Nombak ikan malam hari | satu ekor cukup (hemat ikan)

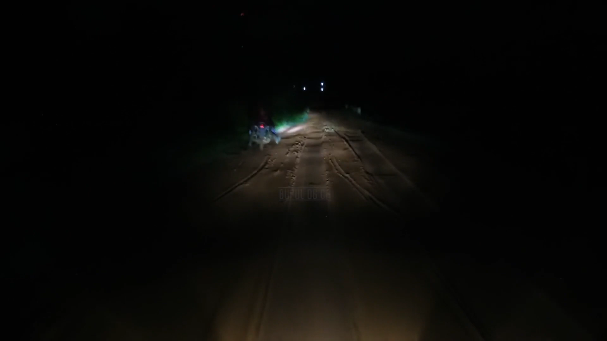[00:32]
sana rimbunano, jalan bagus udah lewat mana.
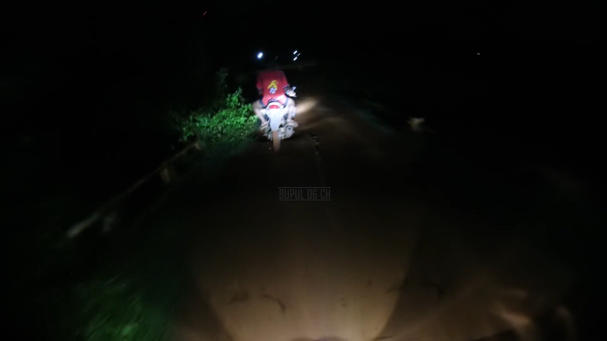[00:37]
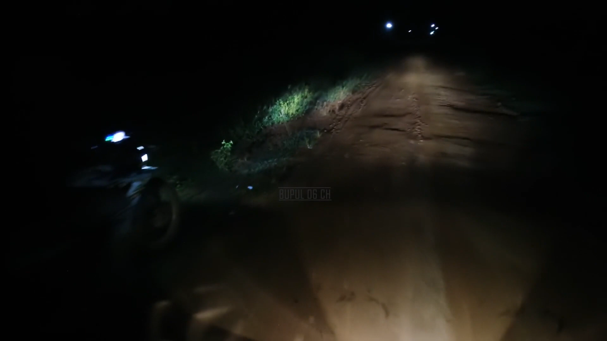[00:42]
Taruh motor sini saya. Taruh di sebelah situ toh yang kering tuh. Sudah apa dia sini. Oke, mantap.